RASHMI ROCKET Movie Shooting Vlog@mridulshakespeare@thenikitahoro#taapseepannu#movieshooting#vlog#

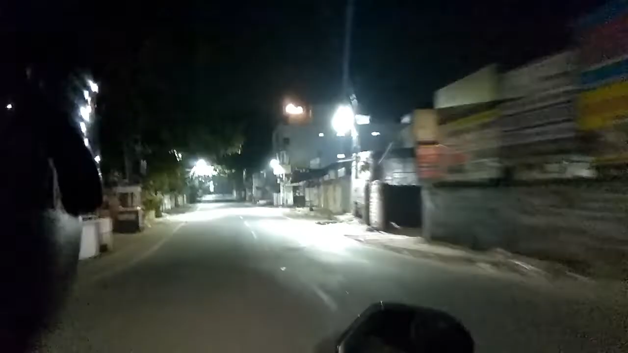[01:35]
कोई भी नहीं है रोड में, गाइस चला, माय गॉड, बहुत ही ज्यादा ठंड है।